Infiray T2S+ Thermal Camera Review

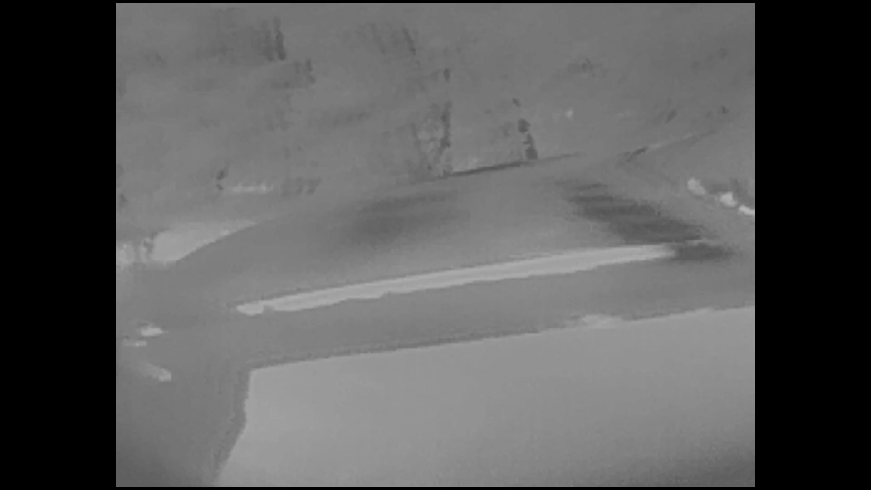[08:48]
Black hot thermal, bruh. Oh, black hot. It turns it, inverts it. Black hot is superior.
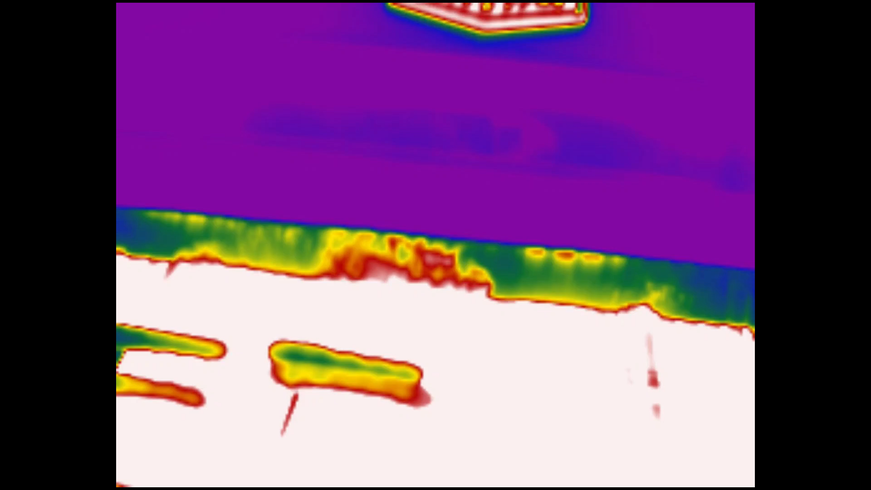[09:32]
Let's not burn our hot dogs. Oh, it's so blindingly hot. Look, them wieners aren't hot, though. Set it to black hot.
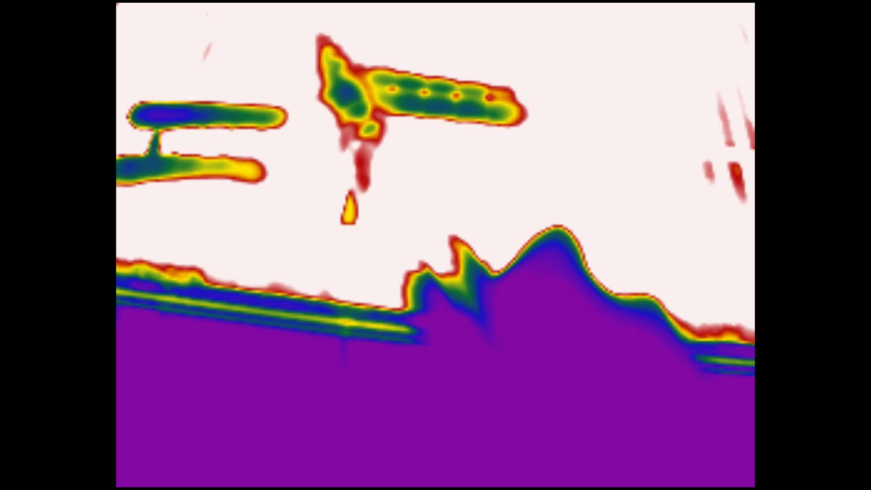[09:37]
This is cooking the proper way. All right, black hot.
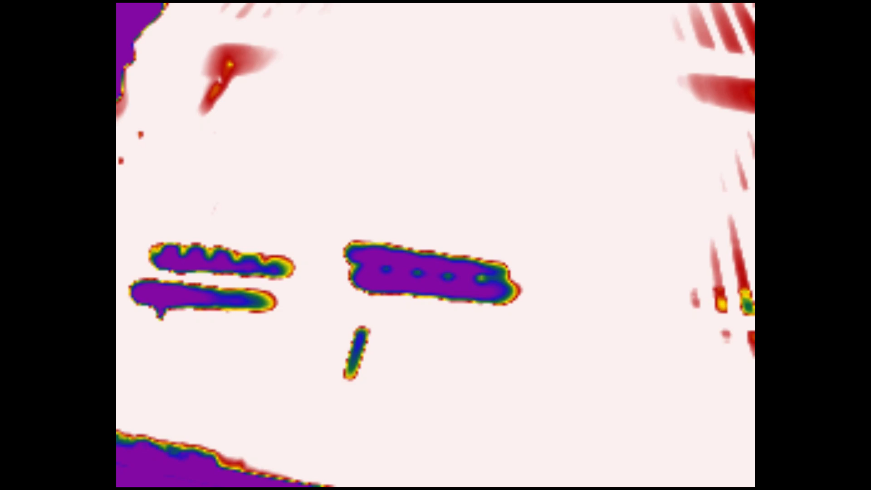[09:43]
Oh, yeah, I think you can see the wieners.
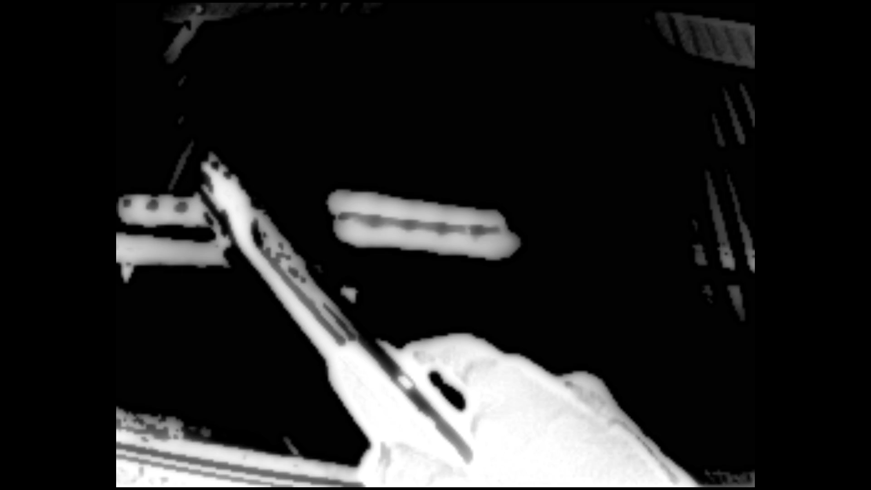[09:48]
You can even see the lines on them. Oh, they look burnt because it looks like they got big old burnt spots on them.
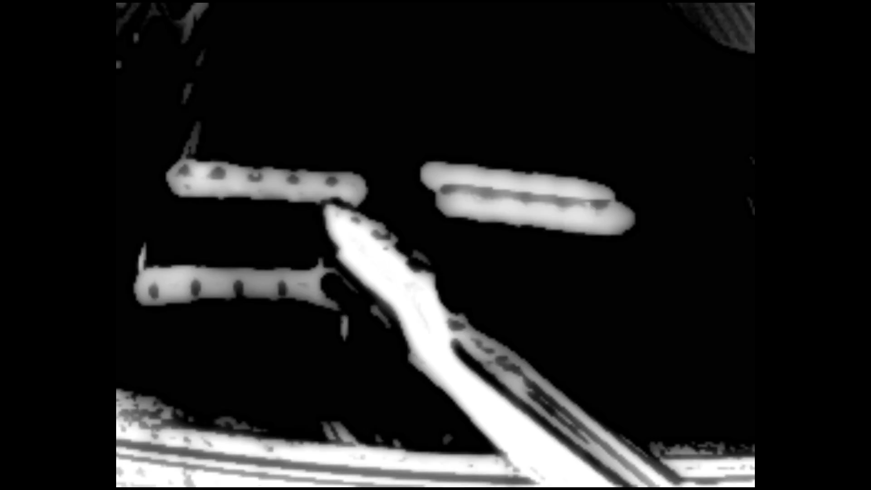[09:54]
Hmm. I'm not completely sure, but I think somebody has a new favorite thermal camera.
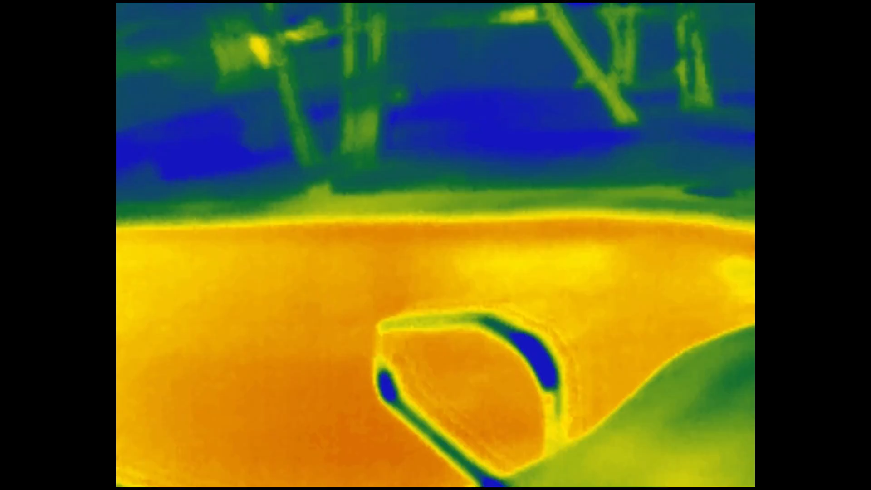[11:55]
Outside with this thing in absolute, complete, total darkness.
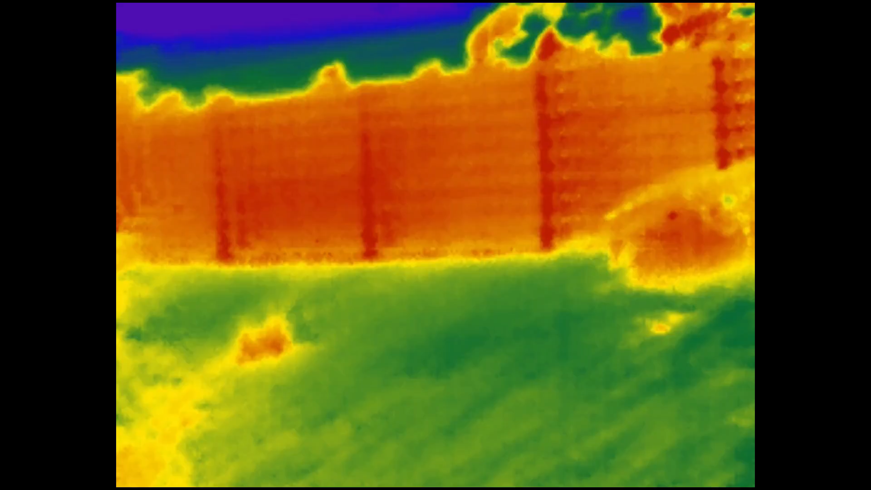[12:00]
And the added resolution sure makes a pretty big difference on how far you can see. With thermal cameras that have the lower resolution, you know, everything out there just kind of turns into a blob.
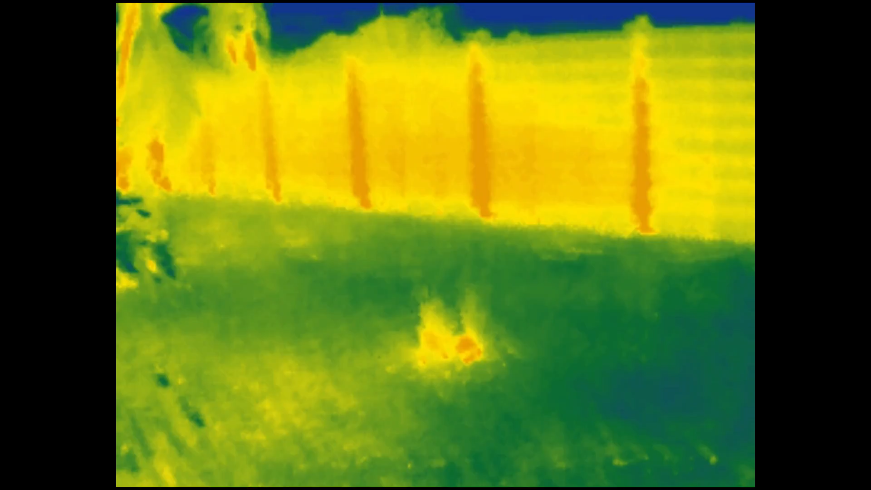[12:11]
But it is, like, pitch dark out here.
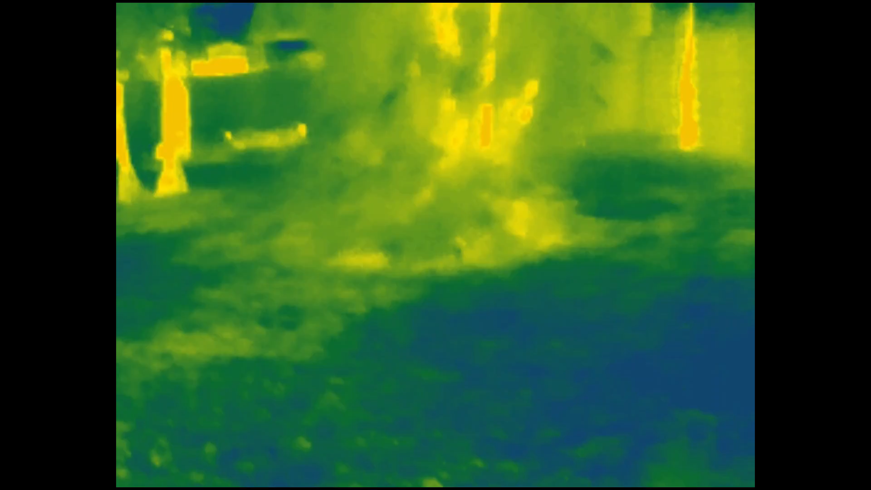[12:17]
There is, you know, there's some, maybe some visible light coming off the sky.
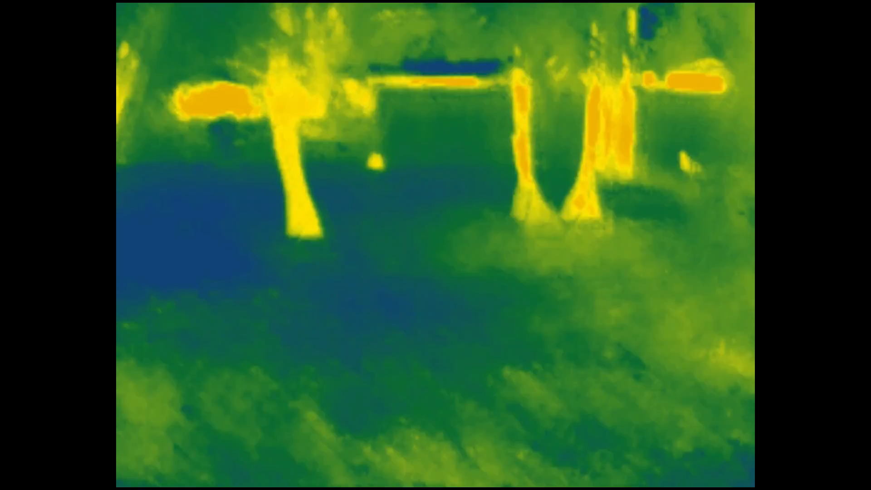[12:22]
But it's nighttime. I'm pretty sure I would be able to see a squirrel all the way on the other side of the yard.
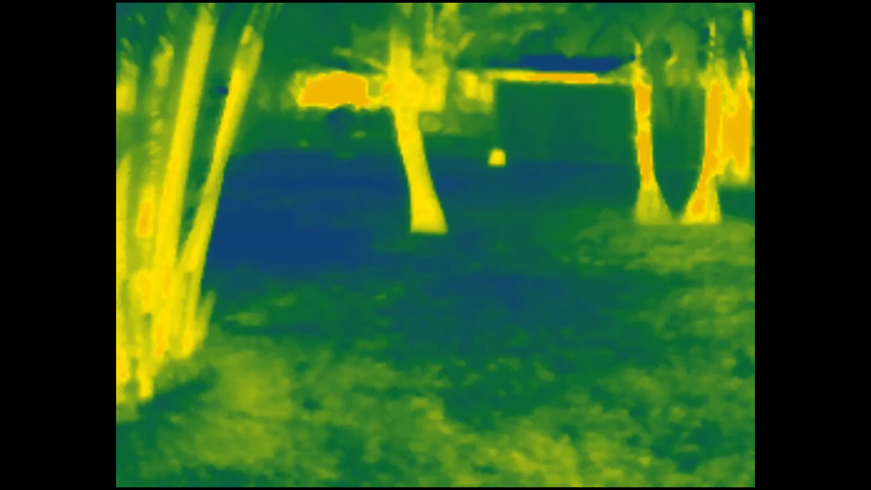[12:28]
Maybe white hot mode. Black hot? Either one.
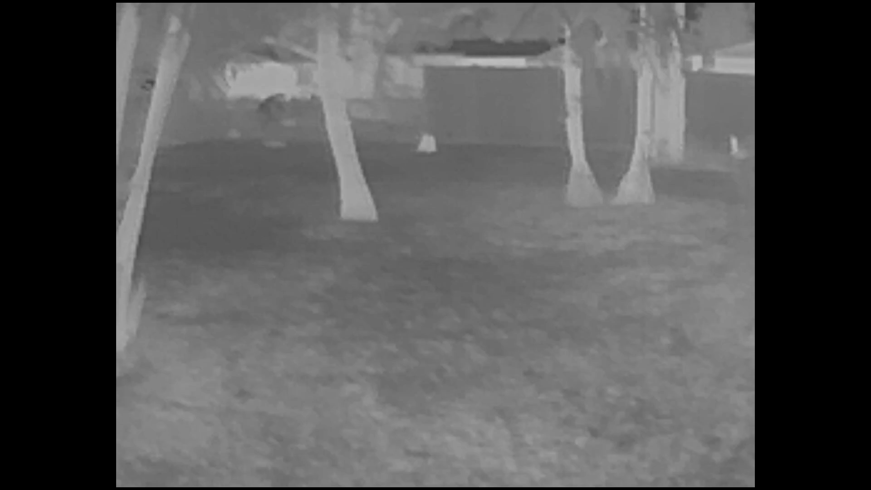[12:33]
I've got a jumbo jet flying over. Wow.
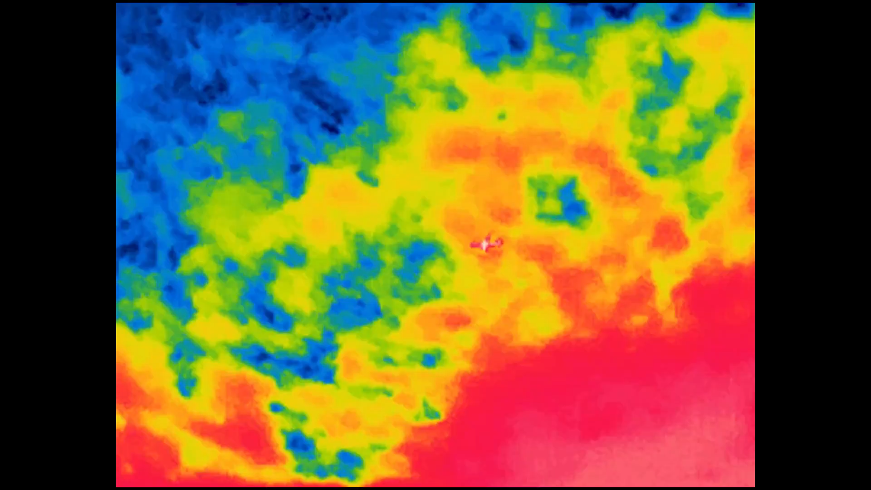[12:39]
The resolution is actually good enough to see the heat on that jet. Nice.